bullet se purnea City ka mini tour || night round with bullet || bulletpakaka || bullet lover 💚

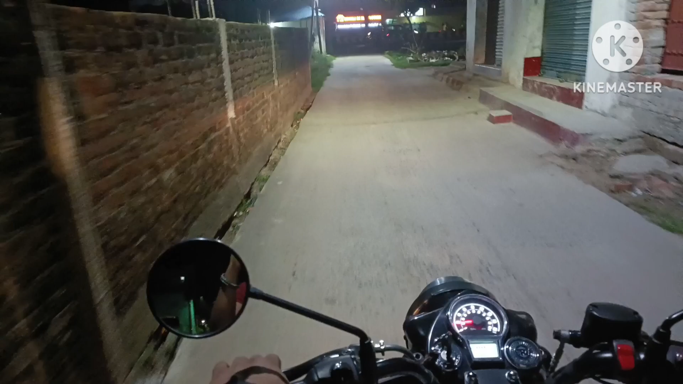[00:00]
तो हेलो दस्तो वेलकाम बेक टो माई यूटूब शैनल तो मैं आज रात के टाइम हो रहा है तो मैं बहा निकला हूं तो आप लोको बुलेट से भूमाता हूं आप लोको पूरा धर
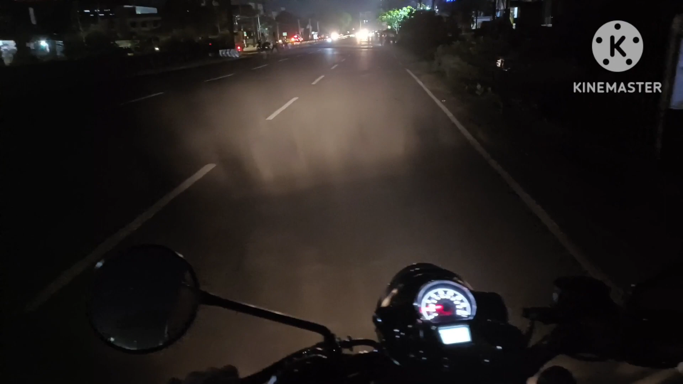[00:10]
तो यह है बिहार का फेमस और एतिहासी पुर्णिया पुर्णिया जिला है यह जो वेश्ट साइड में पॉल टेक्निक चोग है तुसीर साइट से रोड जाता है देखिए मैं अब लोको रात में घुमाता हूं पूर्णिया सहर छोटा सहर खूबसूरत सहर है
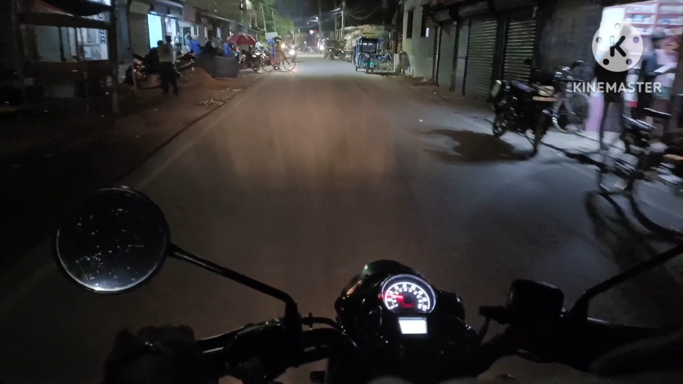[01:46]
सब्सक्राइब करने वाला हूं तो दूनों से दुकाने फोटो इस्टेट प्रिंटिंग का मतले सरकारी कामें होती है इधर है कि देखिए मैं पहुंची अगए यहां पर मंदीर है तो
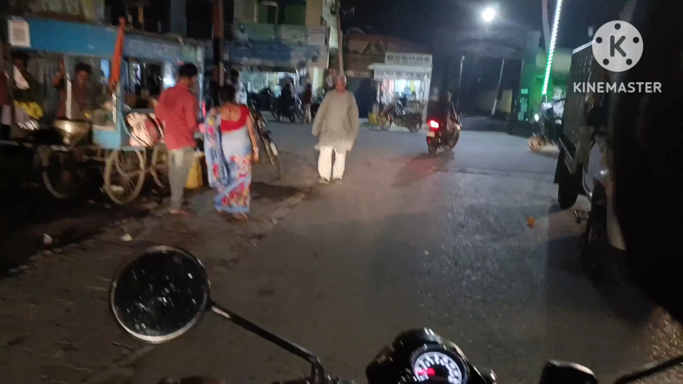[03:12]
कि देखिए आप लोग इधा से निकल चुके हैं इधर नगरपालिका है सामने आप लोग जो देखें जिन नगरपालिका है यह
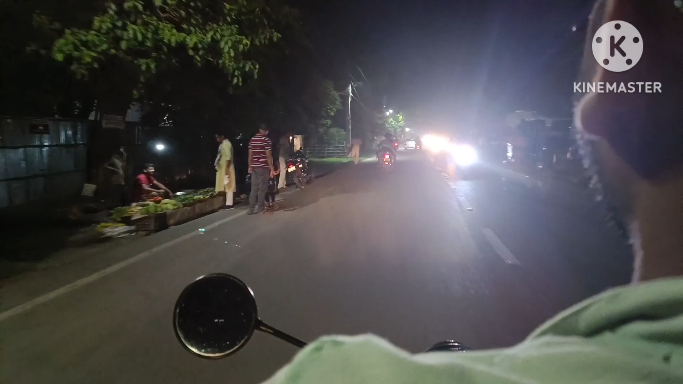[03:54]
तो देखिए इधर थोड़ी से सब्जी लगती है इस टायर जल रही है यहां पर तब हम लोग कला भन पहुंचने वाले हैं यहां से कि इधर इस व्याई के बैंक का ओफिस है इधर कि
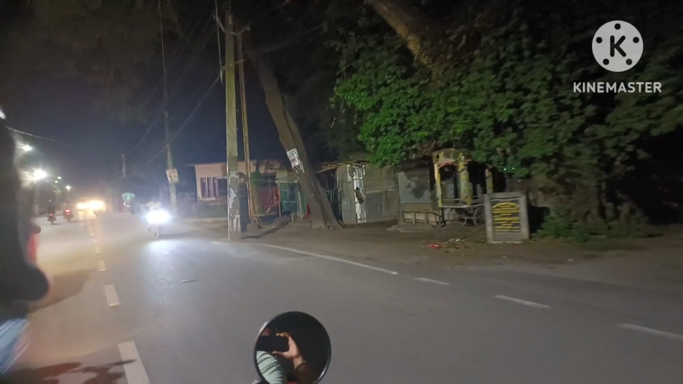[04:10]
राइड सैड में लाइसी को कि इस व्याई को ऑफिस है तो अब हमलों महीला चोग के पास पहुंचने वाले हैं
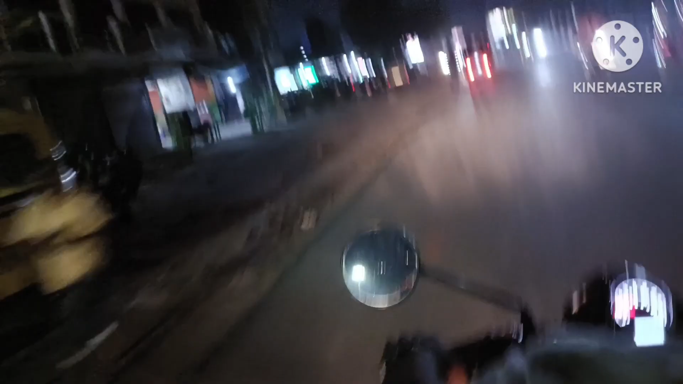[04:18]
लेफ्ट्राइड महीला थाना है तो मुर्ण इगर उससे आगे निकल
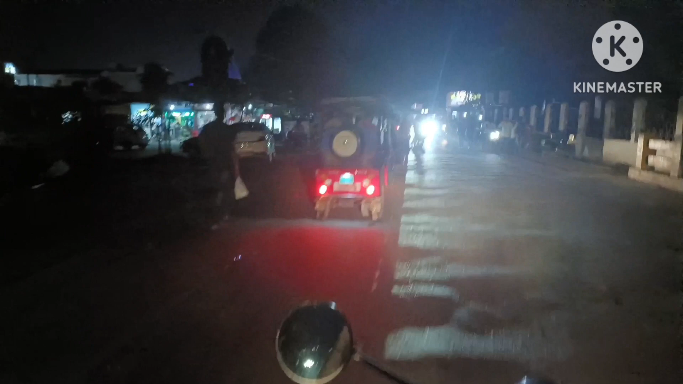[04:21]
चुके हैं तब हम लोग देखिए इध